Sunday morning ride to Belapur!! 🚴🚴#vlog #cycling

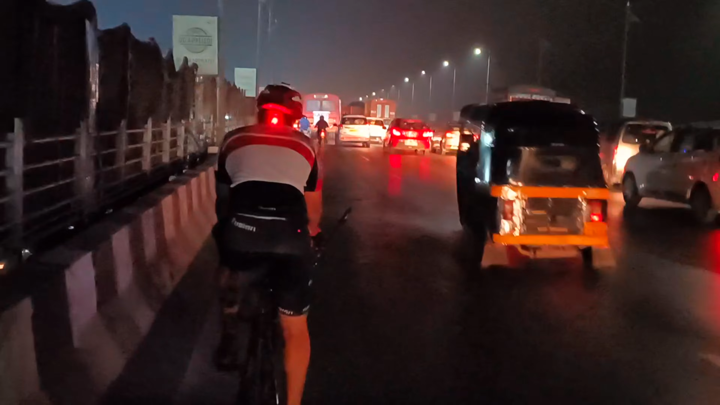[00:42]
अब देख सकते हैं हम लोग वाशी ब्रिज चढ़ रहे हैं। अभी ये मेरा आगे संदीप चल रहा है एंड ओंकार हमसे काफ़ी आगे निकल गया है।
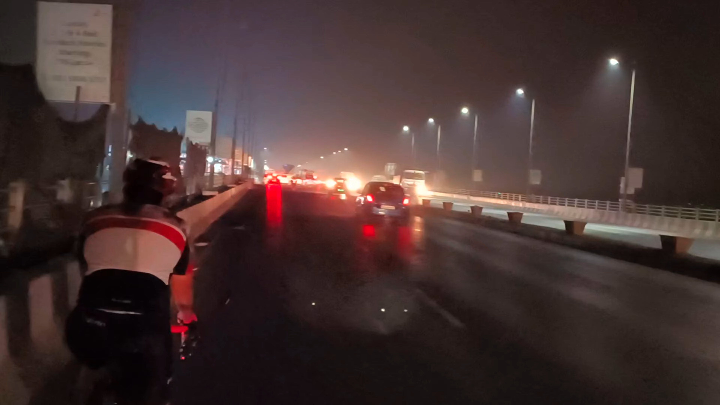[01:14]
आप लोग देख सकते हैं न्यू ब्रिज का कंस्ट्रक्शन काफ़ी जोरों शोरों में चल रहा है।
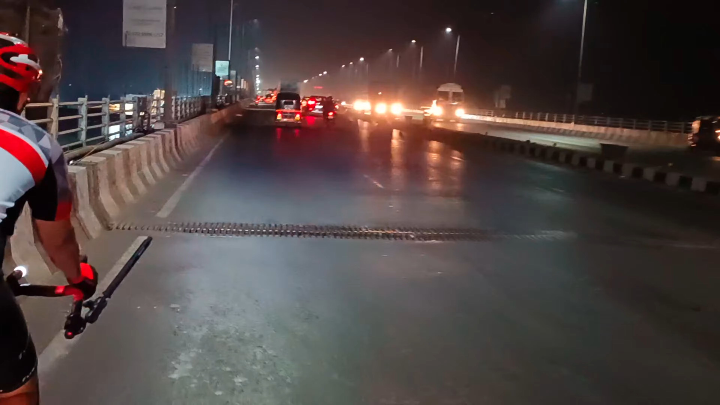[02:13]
अब हम पाम बीच रोड पर आ गए हैं।